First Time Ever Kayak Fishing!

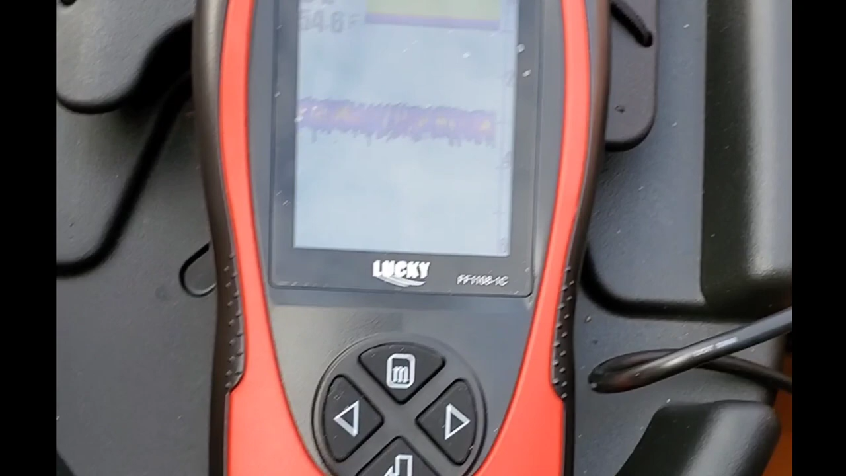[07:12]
but a bad sign the fact that I haven't picked up fish. But I've only rowed across one time.
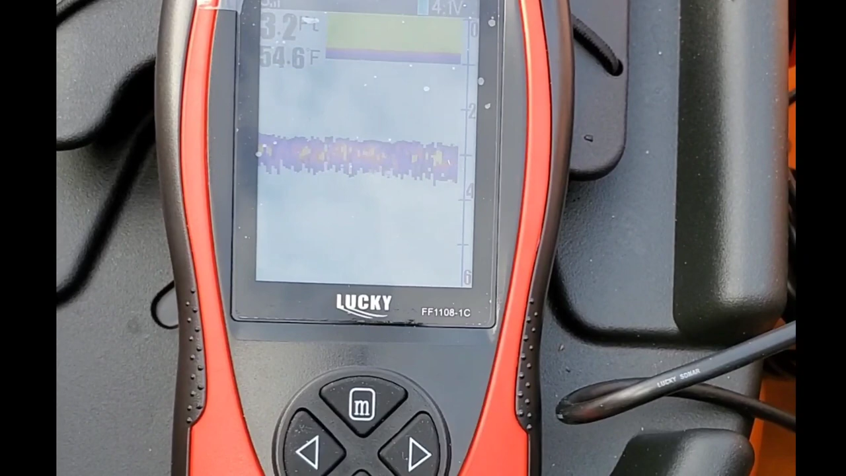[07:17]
On screen: water 54.6°F
But here's the depth that I'm at right now. I actually haven't gotten any higher than 4.1, which is crazy.
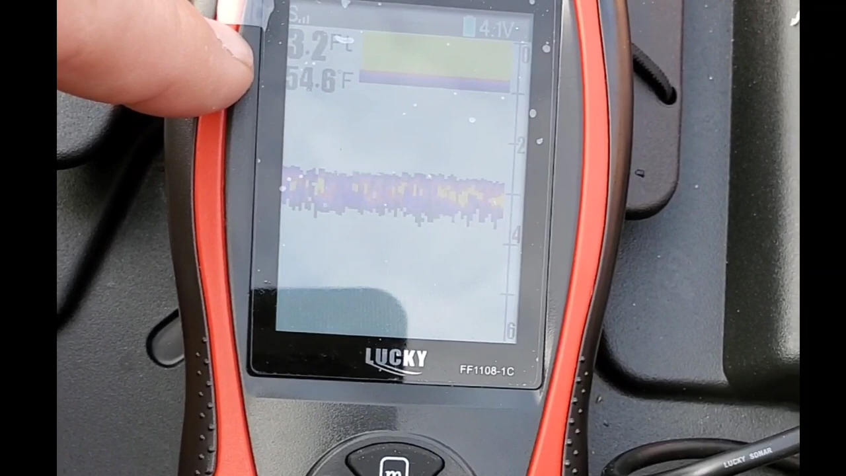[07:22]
On screen: water 54.6°F
I'm kind of in the middle of this thing. Thought it'd be at least 7 feet out here, but
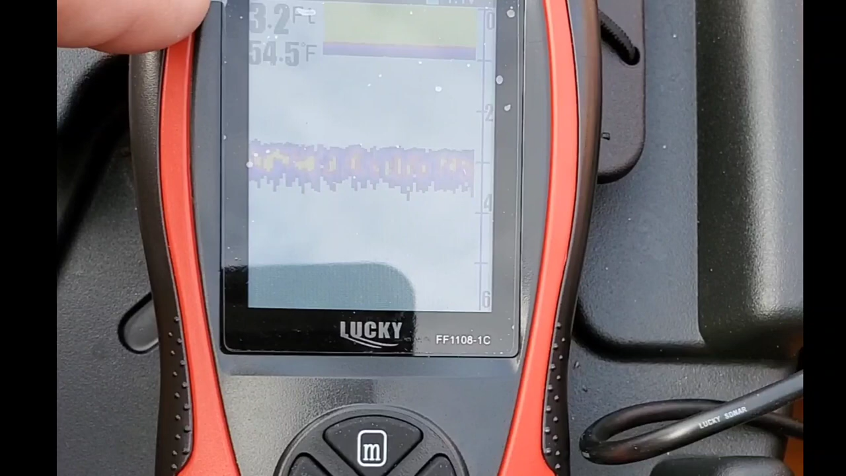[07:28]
On screen: depth 3.2 ft
I used my oar, and it was pretty much exact on 3 feet.
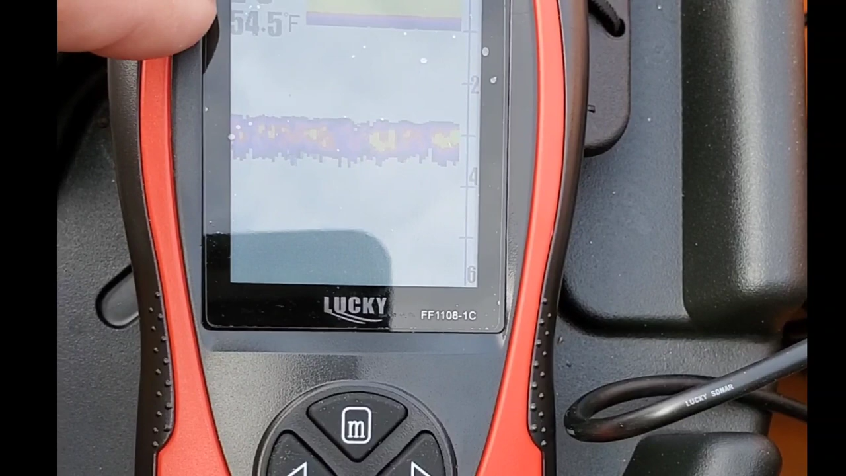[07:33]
On screen: water 54.5°F
I rolled in, paddled in closer to the shore, and it started getting less.
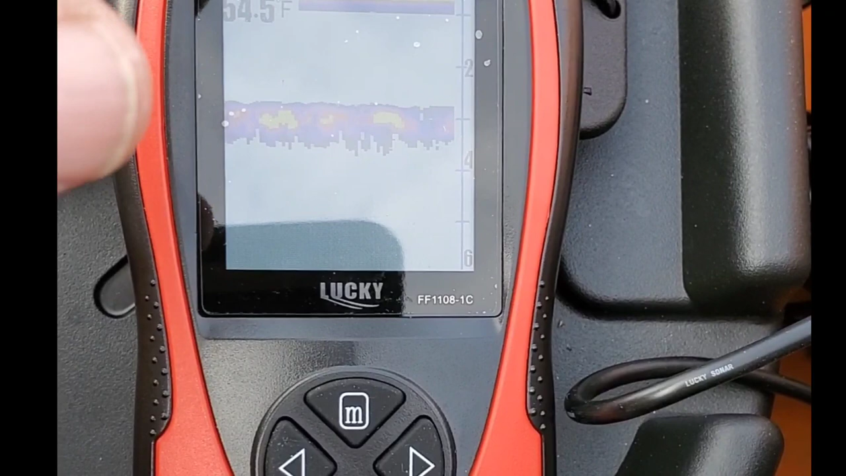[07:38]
Once you get below 2 feet, it seems to like shut itself off, which is fine.
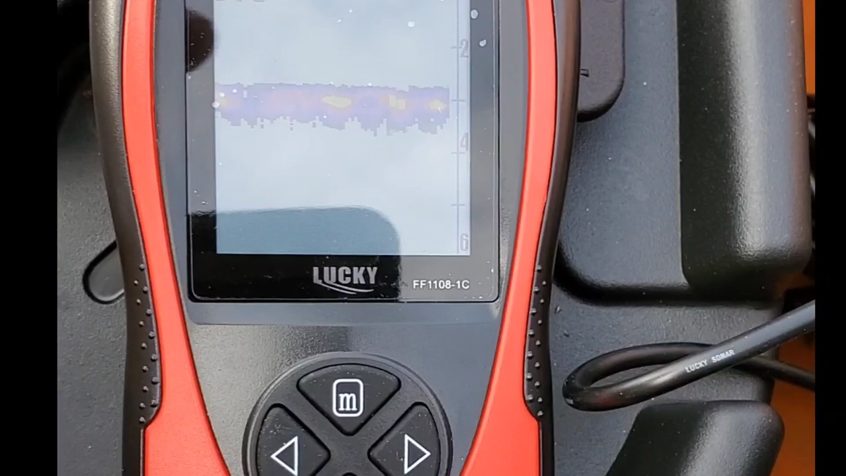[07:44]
And you can actually see as I was coming in, it would change, and it got a lot closer to the top.
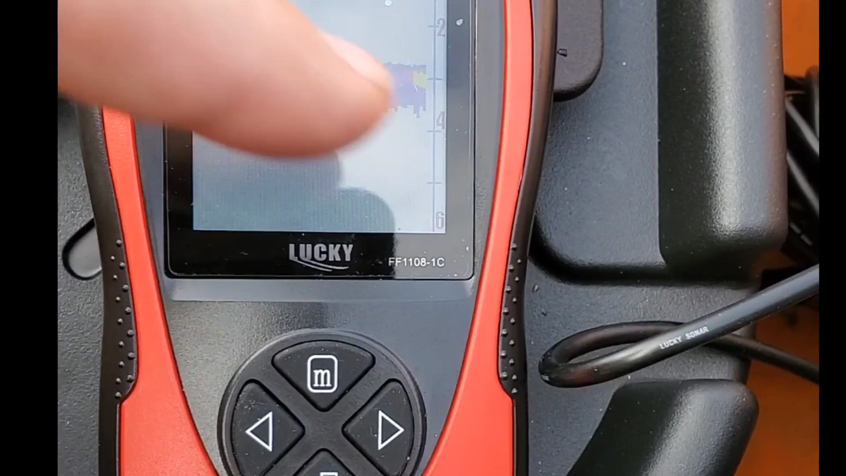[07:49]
Over here on the side, it shows you like there's that 3 feet distance, 54.5 Fahrenheit,
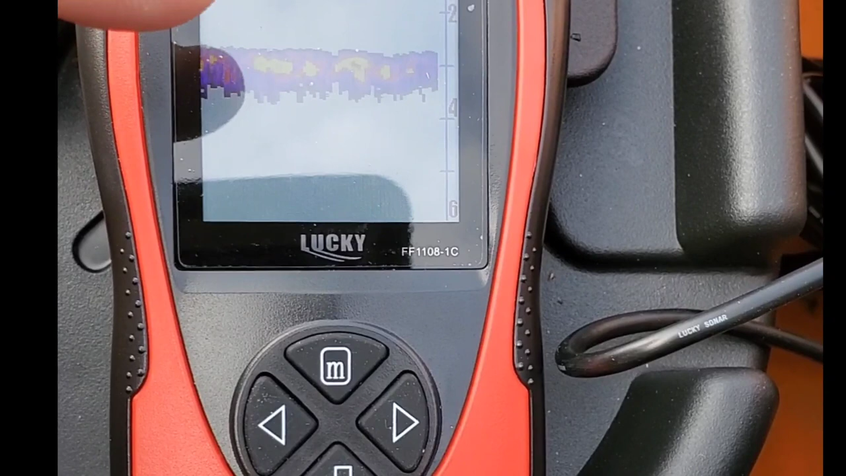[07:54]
my water temperature, and I'm pretty impressed.
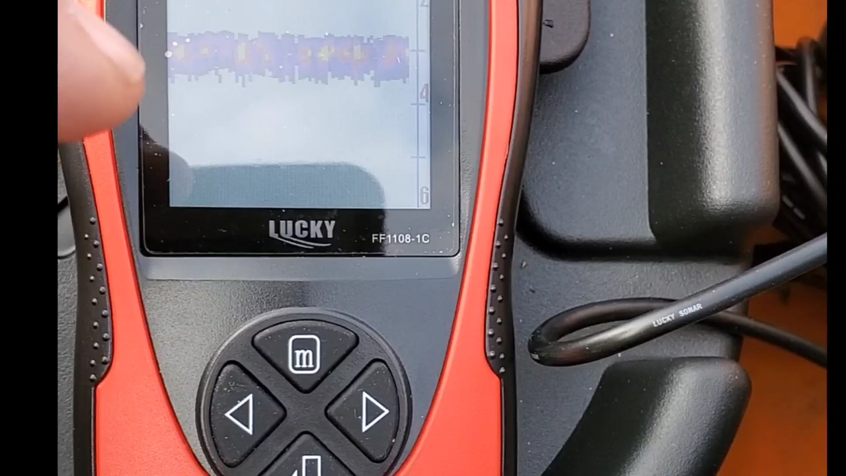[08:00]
One thing that I did do, there's sensitivity, so I lowered the sensitivity. I don't know where exactly that should be.
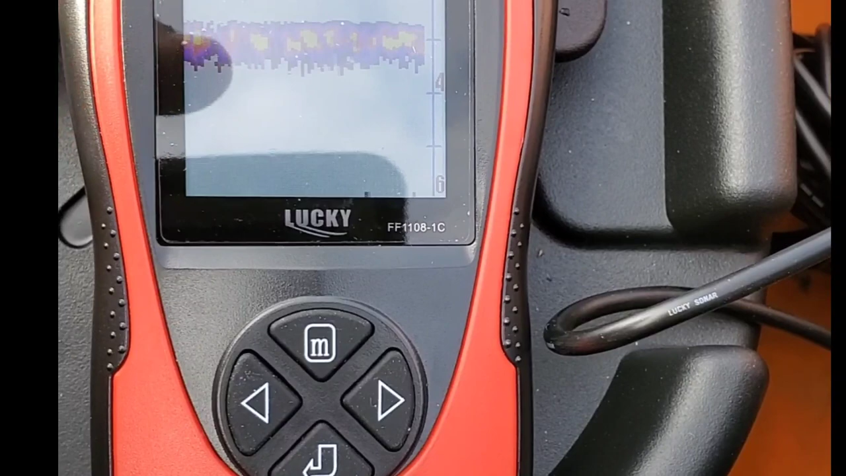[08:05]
I'll have to mess with that a little bit. If it's not showing any fish for like an hour or something, I'll have to change it.
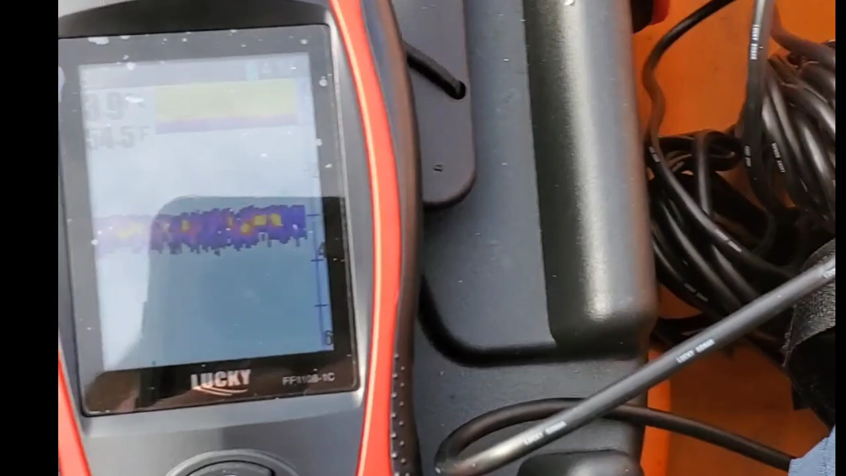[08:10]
But what I did was I actually ran my paddle underneath. I don't know if I can, see if I can do it again real quick for you guys.
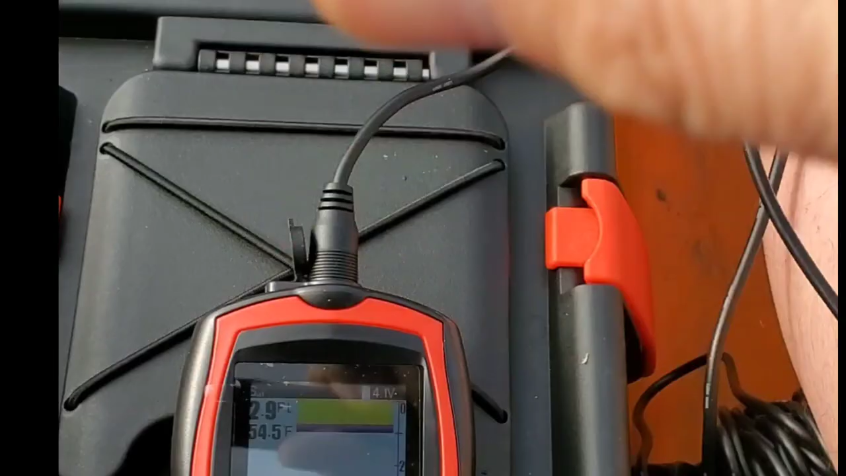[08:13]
So watch this.
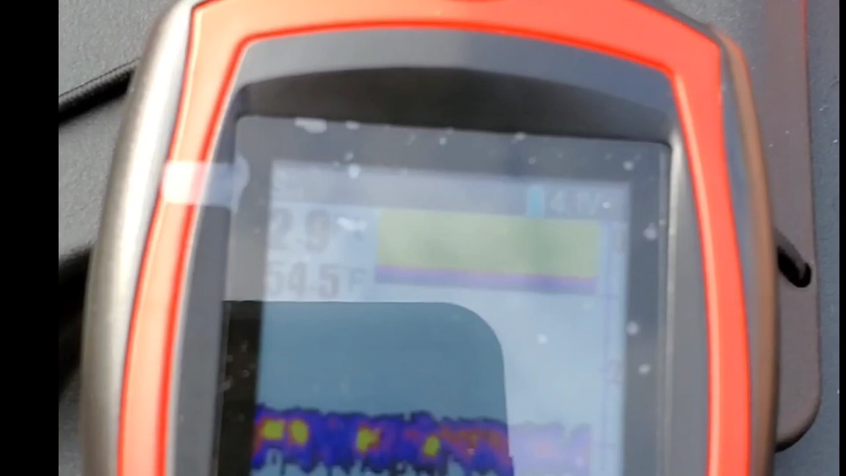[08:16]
I'll run my paddle. I'll try to get my paddle to go underneath the transducer. There it is. See that?
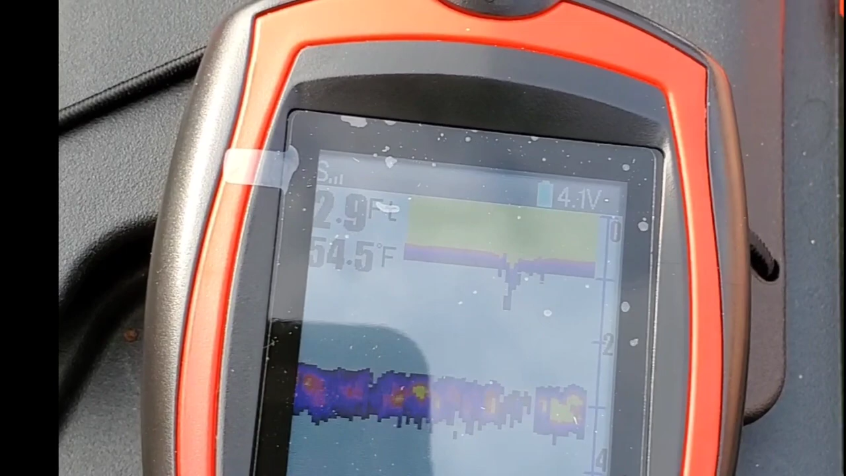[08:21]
On screen: water 54.5°F
So it picked up, I mean, it picked up the paddle like immediately, and it's like, it showed it how it was like near the top of the water, which was cool, and it didn't register it as a fish.
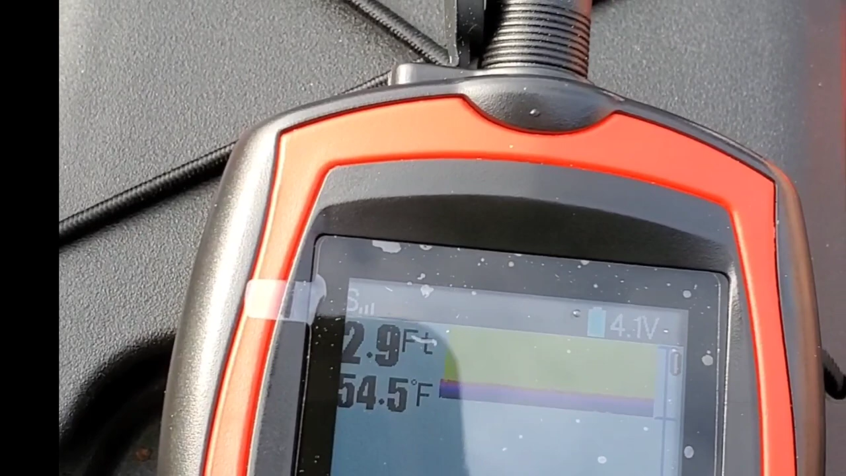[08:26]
So I'm pretty impressed on that.
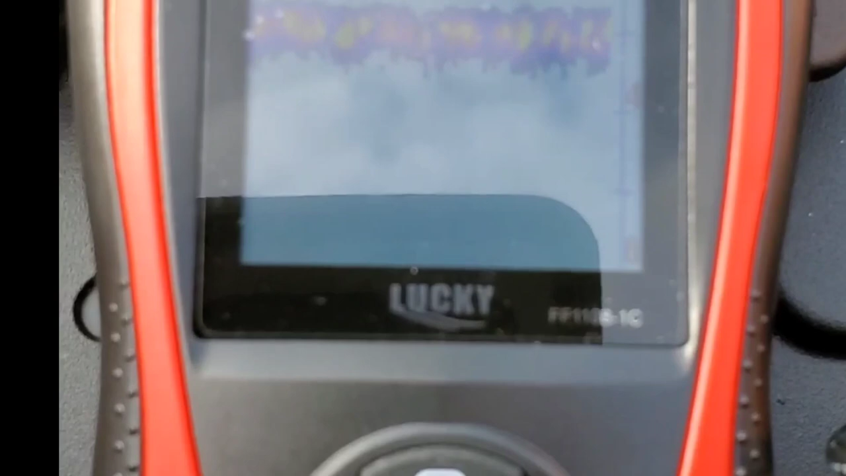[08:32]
I was worried like I'd run my paddle underneath this thing and it would pick it up as a fish, but it just picked it up as a clump.
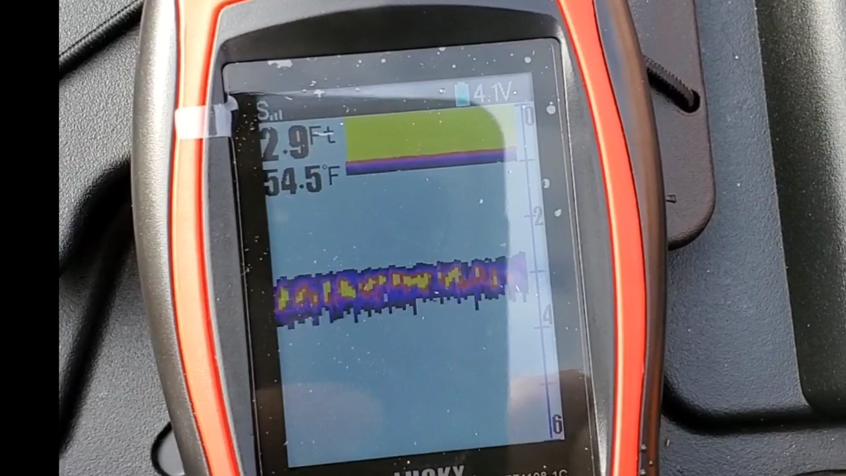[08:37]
On screen: water 54.5°F
And at one point I must have went over some sort of stump, because it showed right here there was like a big like lump that came up off the ground,